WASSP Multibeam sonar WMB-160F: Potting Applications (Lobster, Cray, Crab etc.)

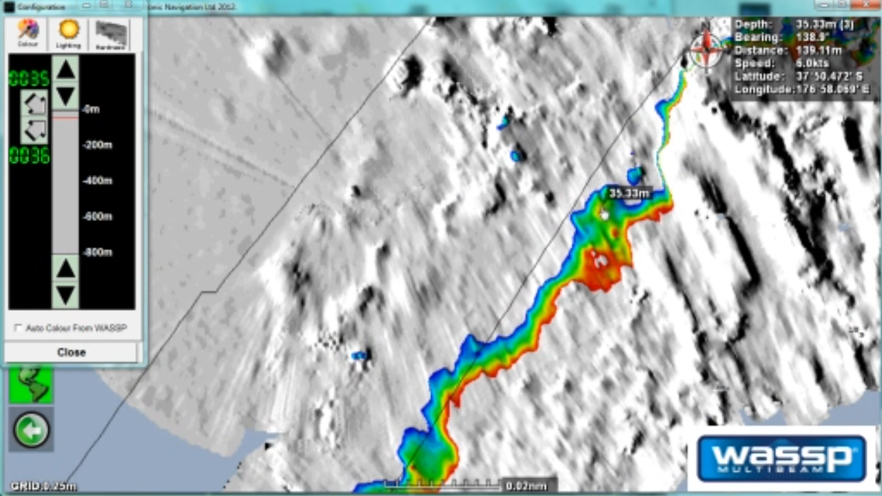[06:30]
On screen: depth 35.33 m, speed 6.0 kn
So, this gives fishermen a really, really good idea of the shape of terrain if they're targeting specific depths. And showing, you know, passes through between rocks and crags and that sort of thing.
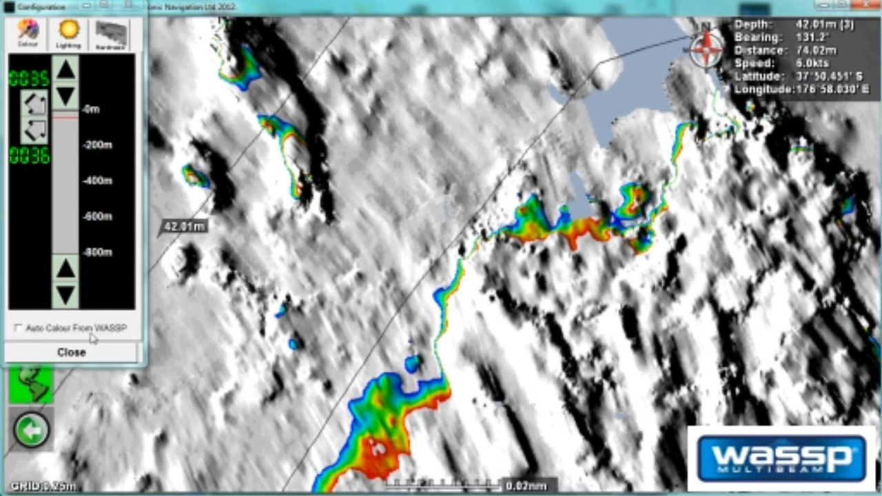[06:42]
On screen: depth 42.01 m
And we can view that all in 3D as well. So, you can really start to get an idea of where the ledges are and the gaps and paths.
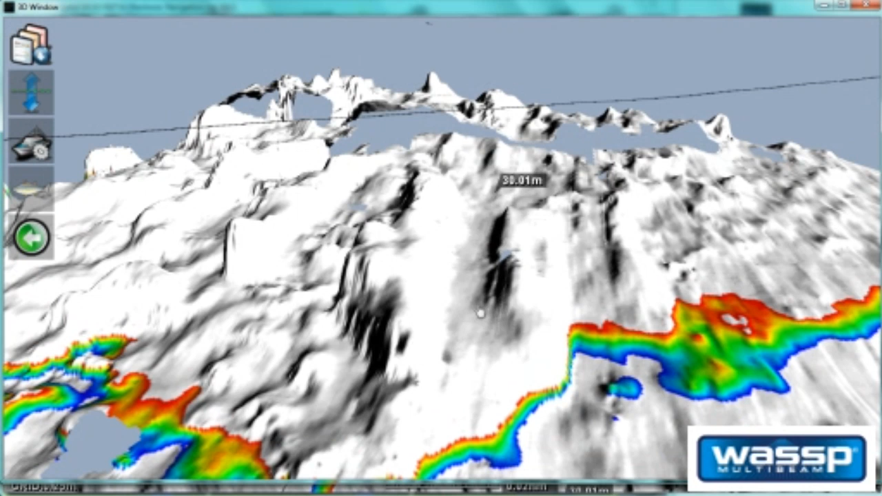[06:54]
As you can see through here, there's nice channels. So, it stands to reason that a lot of species, like us, can be a bit lazy. They'll take the easiest path. So, fishermen can now start to identify exactly where these species are going to march and lay their pots accordingly.
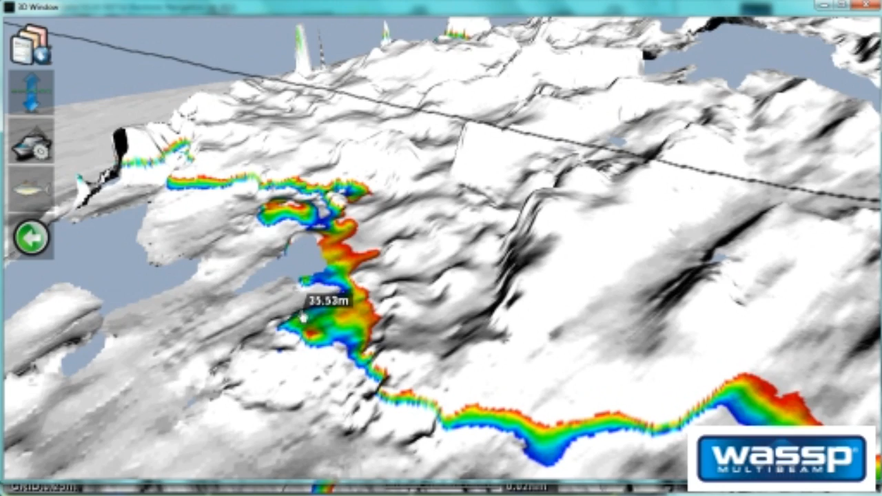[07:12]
OK, so that's our colour overlay.
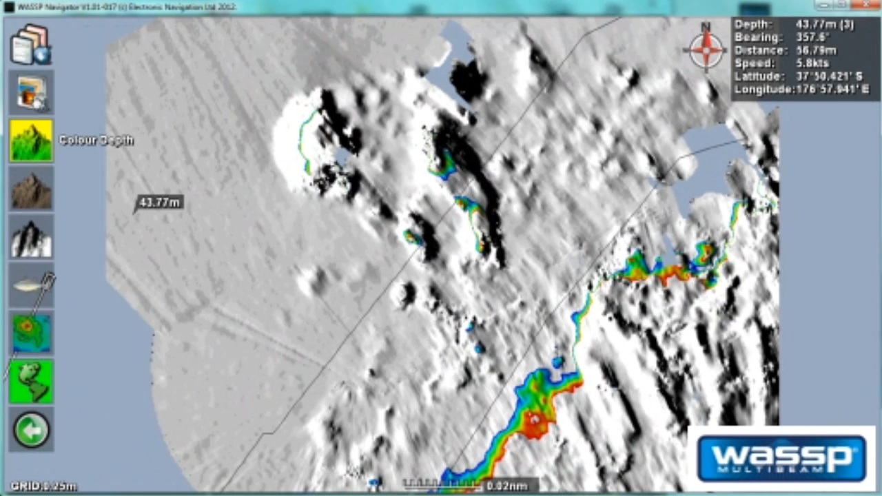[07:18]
On screen: depth 43.77 m
And I'll just link it back to the wasp for a second to make it easy. Then it does it all for us. And we can see out here on the...
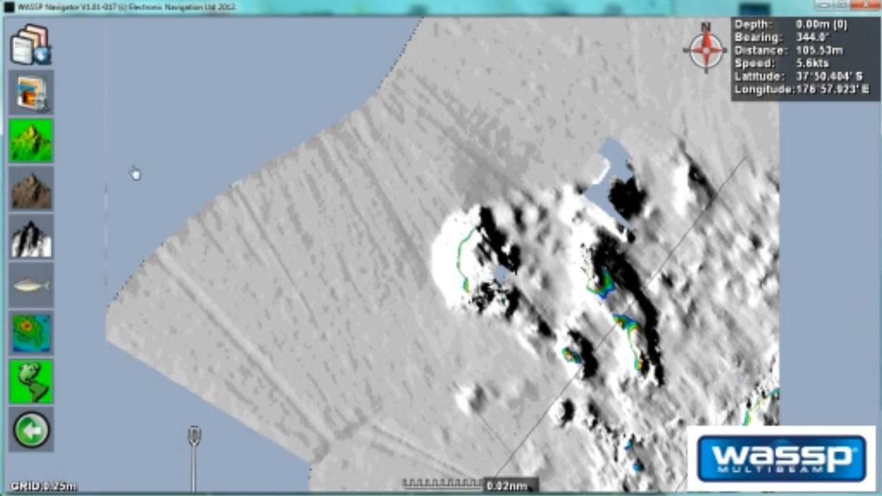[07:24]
There you go. And out here on this area, it looks pretty flat. But I can change it. Instead of showing colour depth as we are now, obviously I can show monochrome depth, which can be quite handy when you're showing your fish overlay. They stand out quite well against the grey. But anyway, besides the colour depth, I want to show you this.
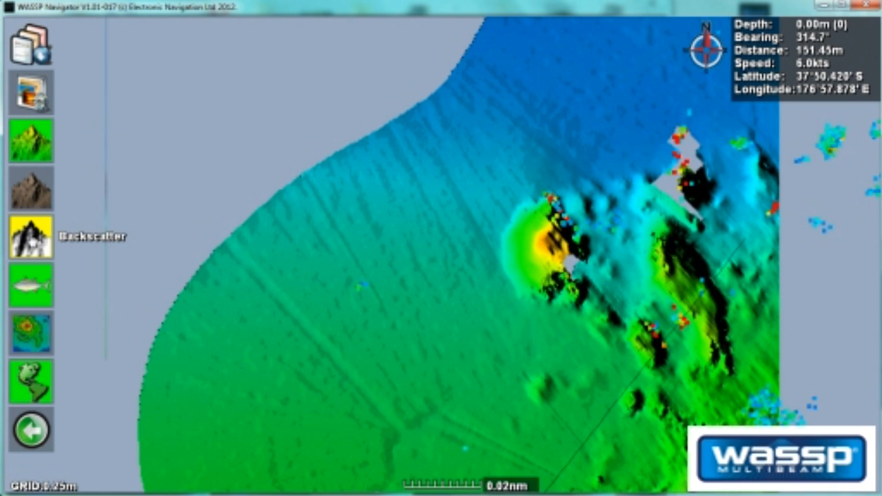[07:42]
On screen: depth 0.00 m
It's called backscatter. And this gives us a good indication of the hardness. Now, it needs to be set up properly.
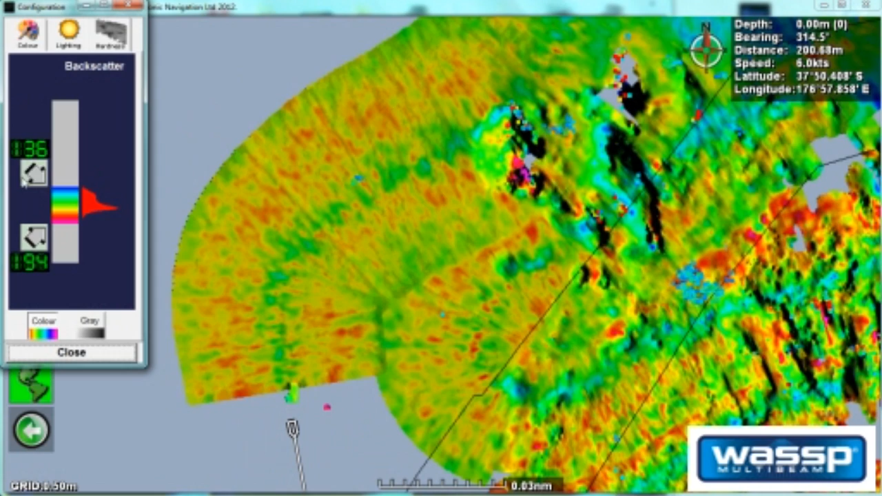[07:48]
So, we're just going to set our thresholds. And here you can start to see areas of hard versus softer. And this can give us a good indication of where to target.
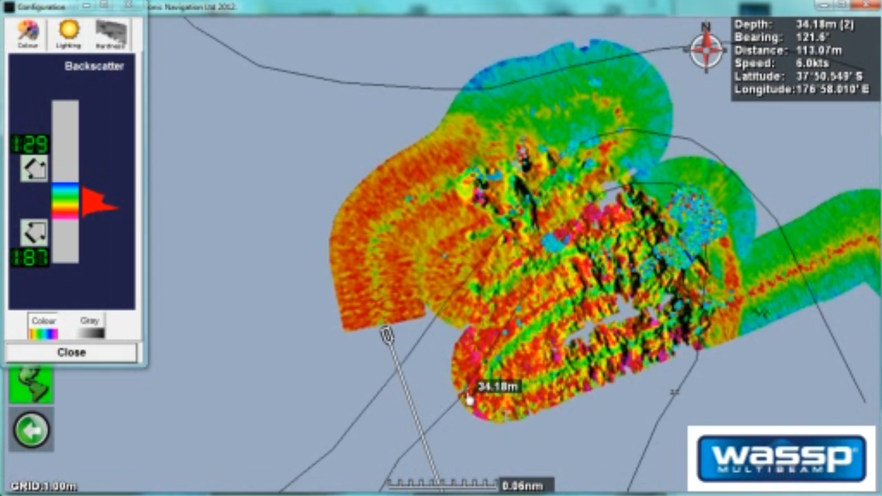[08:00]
On screen: depth 34.18 m
For instance, if we look back through some of our track down here, we can see here there's some definite area of very hard. And you watch this. It's quite interesting. If I just put it back into the colour depth, you wouldn't know any different. In terms of the seabed terrain here, it's pretty flat. There's not a lot to see.
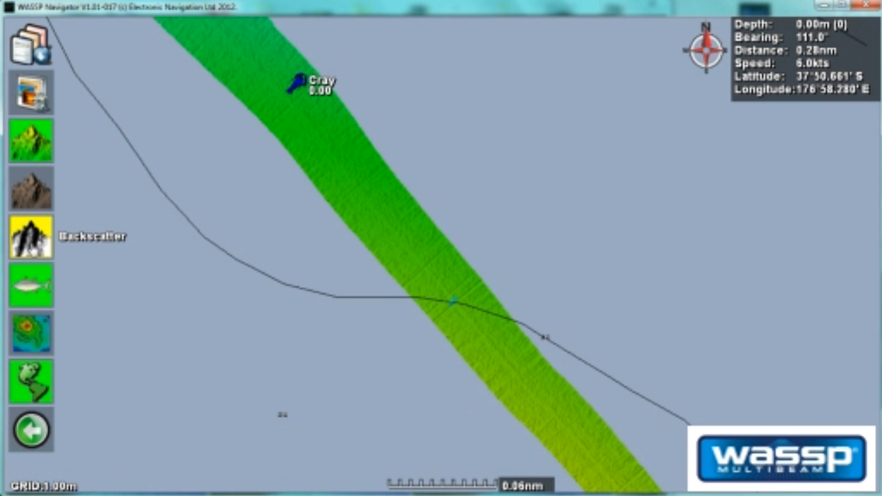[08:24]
But when I put the backscatter on, it gives you a real indication of where those hard areas are coming through as this magenta colour. You can, if you prefer in the configuration, set it up to greyscale.
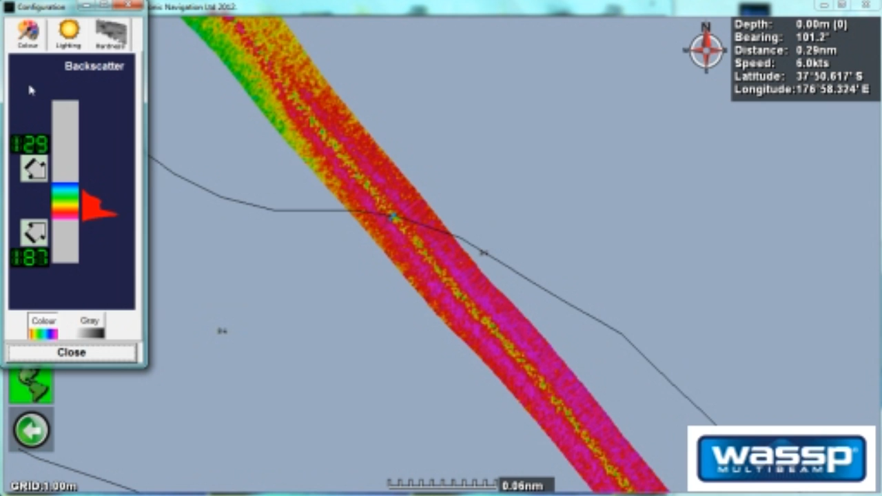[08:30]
On screen: depth 0.00 m
Some users prefer that. The white being your, once again, your harder echo. And the darker being your softer echo.
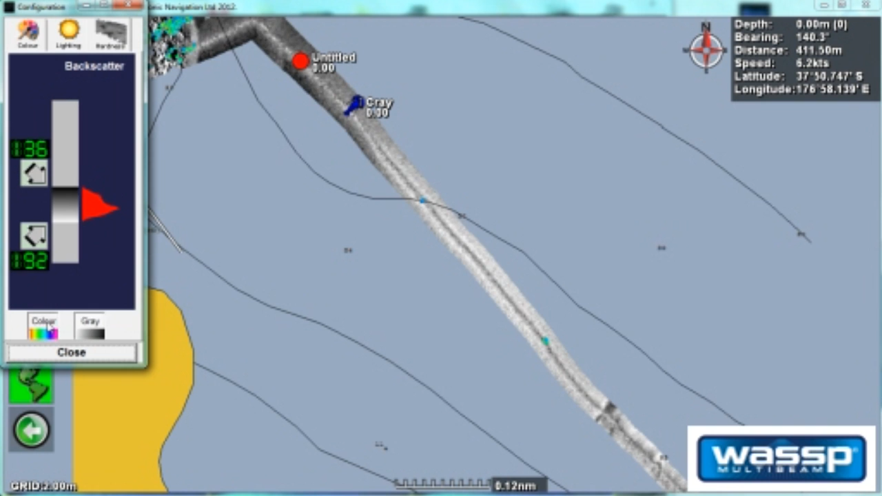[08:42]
On screen: depth 0.00 m
I prefer the colour. So, really, really handy for, sometimes maybe you've got sand overlying rock.
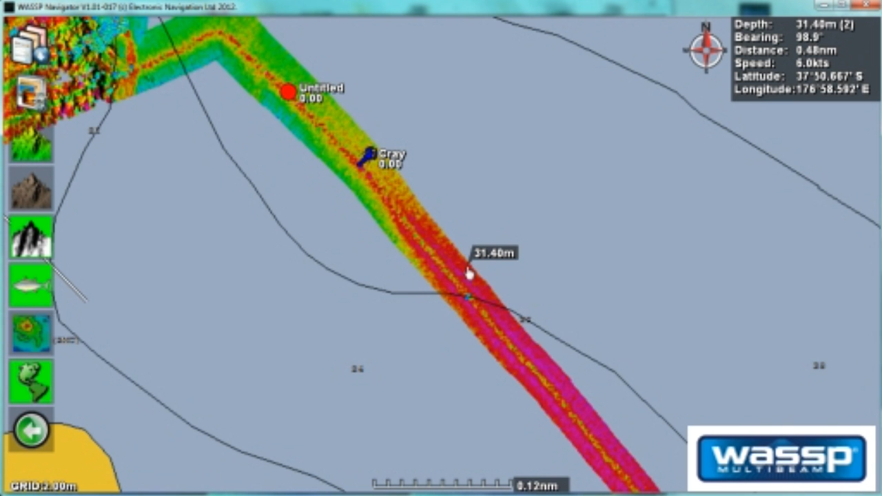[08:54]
And now you've got that added advantage of knowing, you know, where that harder area is. And maybe it holds resident species.
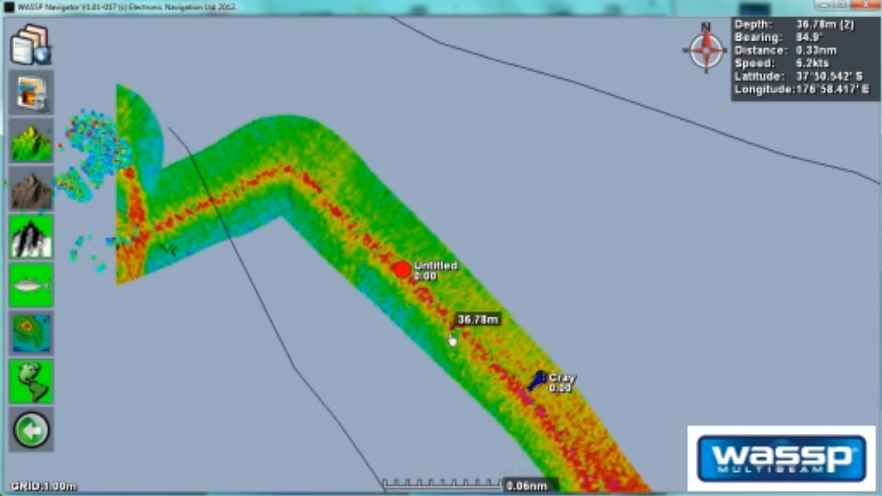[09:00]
That's up to you to define. So, here we can see a fish school. Near this rock structure. So, as you can see, habitat, obviously, holds fish life. And let's have a look at that in 3D. So, there you go. There's some fish in 3D.
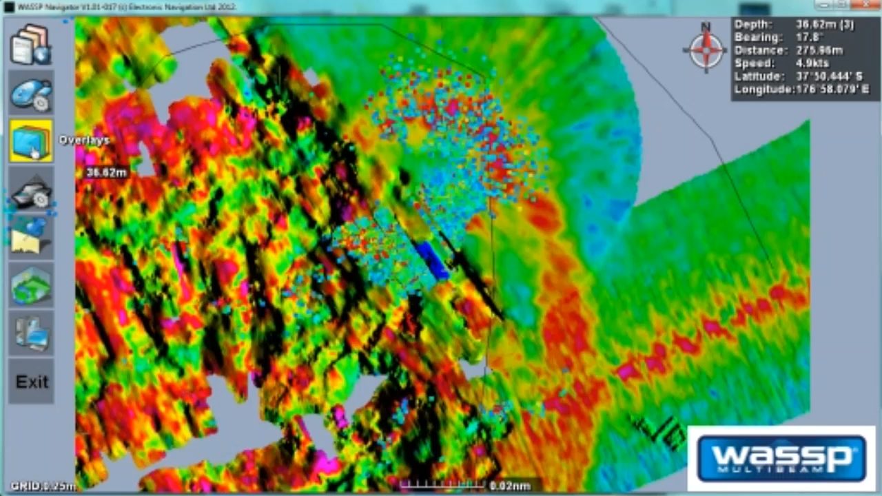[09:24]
On screen: depth 36.62 m
Like, I'll change the overlay back to, back to our colours.
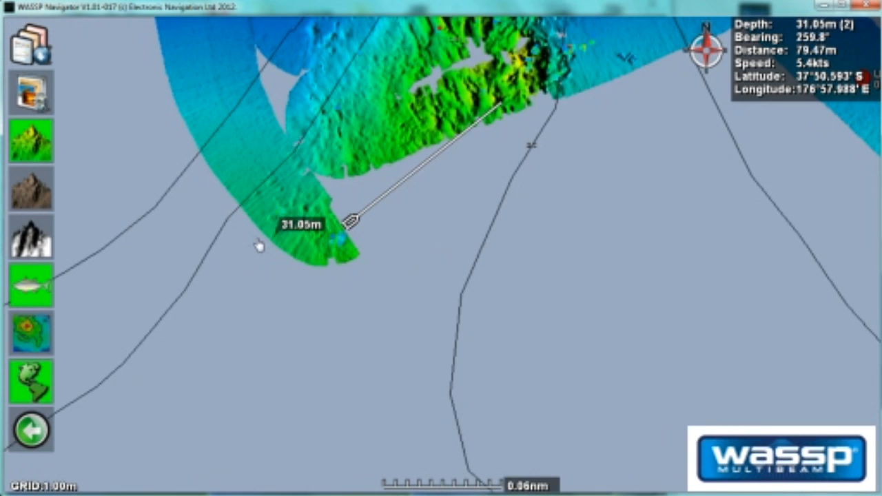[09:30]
Here we go. We're coming back down and doing another pass. I've got this nifty add measurement device. I can measure the distance between any objects and put a profile window across it.